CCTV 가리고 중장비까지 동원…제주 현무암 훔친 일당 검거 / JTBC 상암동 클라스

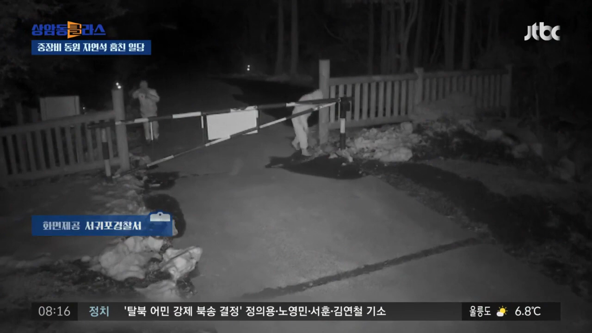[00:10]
산림자원 연구를 위해 국가가 보존 중인 곳인데 지금 남성 2명이 걸어가죠. 뭔가 얼굴을 가린 것 같아요. 이게 지난 5일 밤 입구를, 저 입구를 비추는 CCTV가 지금 가려졌어요.
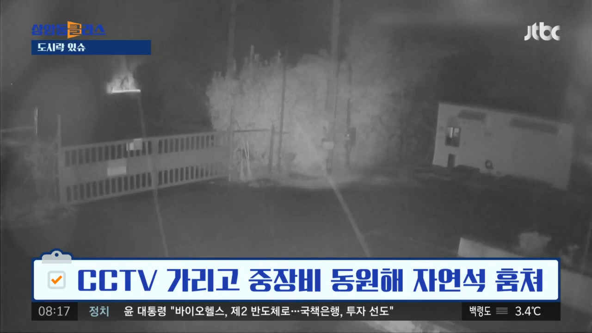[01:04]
이 돌을 훔치기 위해서 모두 8명이 동원이 됐는데 굴착기와 트럭을 동원하고 이 돌을 향하는 길을 내기 위해서 나무를 40그루 넘게 베기도 했다고 합니다. 나무를 훼손하면서 저렇게 길을 만들었던 거예요.